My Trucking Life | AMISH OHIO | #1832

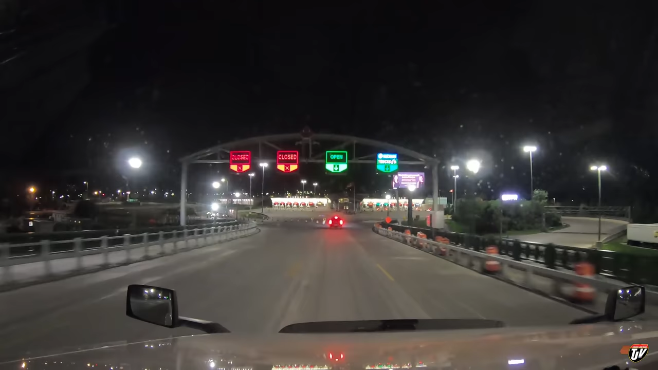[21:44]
I do gotta cross through customs yet. Where's my customs? Oh, it's over here to the right. Okay, I gotta shut this down here, guys, so I will talk to you on the other side. There's the big Canada flag in the sky. I'm gonna stop here at Husky. Or is it Esso? Esso Husky. I don't know, it's the same thing now, sort of like Pilot Flying J.
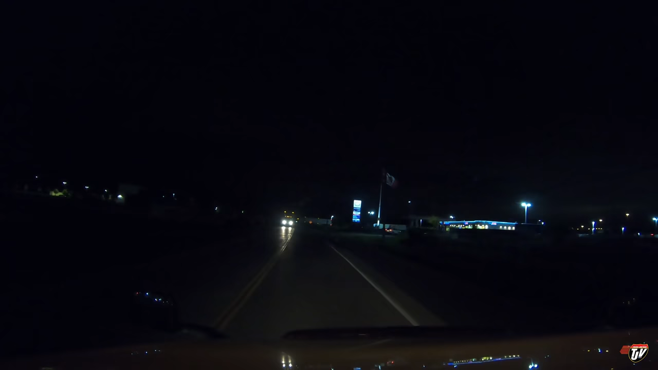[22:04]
Esso Husky, because the sign here says Esso now. see if we can find a parking spot for us here. I don't know. There's already people parking down here on the driveway.